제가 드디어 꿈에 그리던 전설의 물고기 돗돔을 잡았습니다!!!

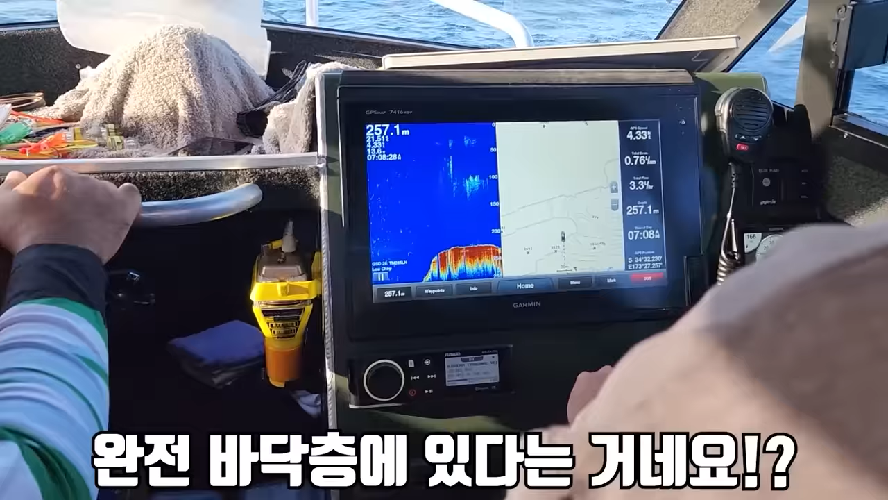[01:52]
On screen: depth 257.1 m
아, 완전 바닥층에 있다는 거네요. 네. 바늘 보세요. 우와.
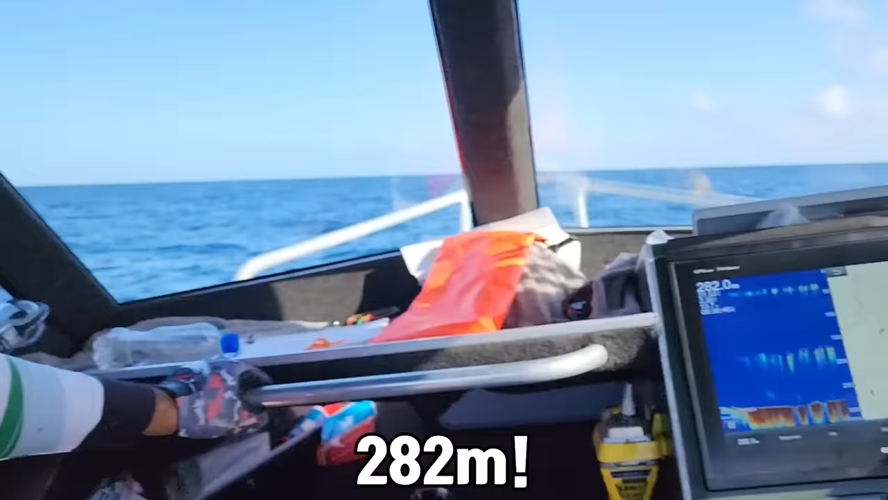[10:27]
On screen: depth 282.0 m
282m. 자 다시 양쪽에서 내리고 있습니다. 제발 여기도 내려가자마자 물길.